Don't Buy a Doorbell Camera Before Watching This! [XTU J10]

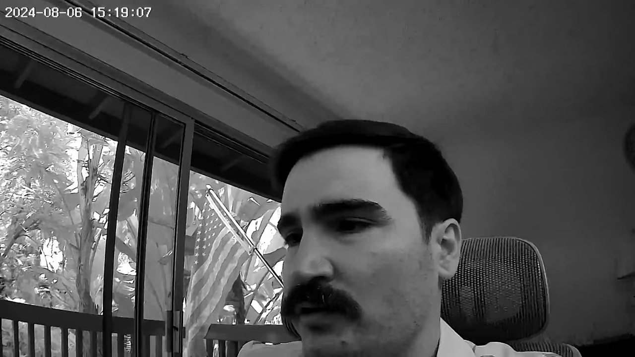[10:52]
When the video was lagging, the video recorded is actually lagging.
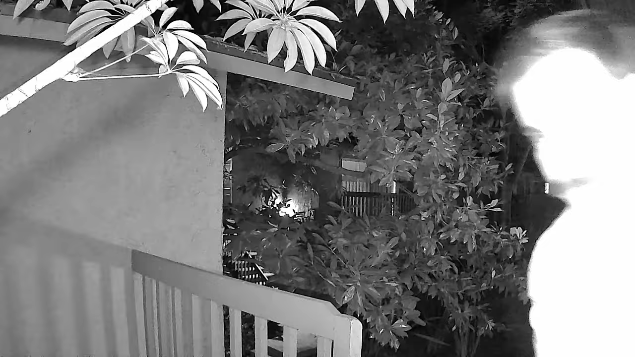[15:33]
I didn't expect that small infrared light is going to illuminate the whole scene, but it does and everything is fine.
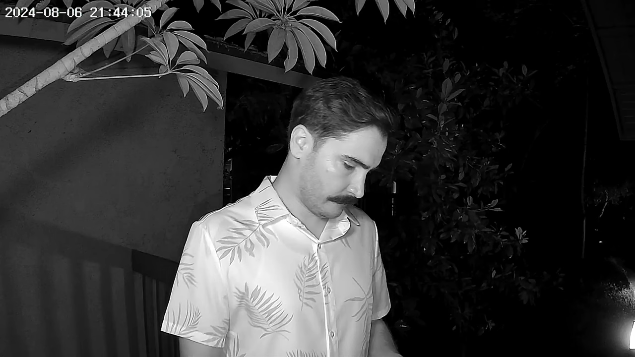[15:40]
There's no issue with the black and white footage at night as well. But the thing is, it also has a color night vision. So when it's not too dark, it's still going to capture with the color vision.